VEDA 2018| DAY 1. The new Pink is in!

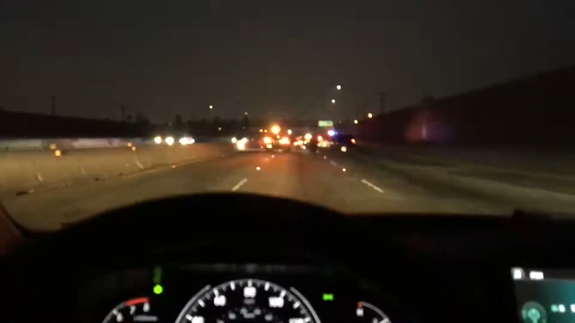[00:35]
Just my luck. You guys, I had the worst luck. 618, and they closed the freeway. Ugh, I'm just trying to get to Downtown Disney.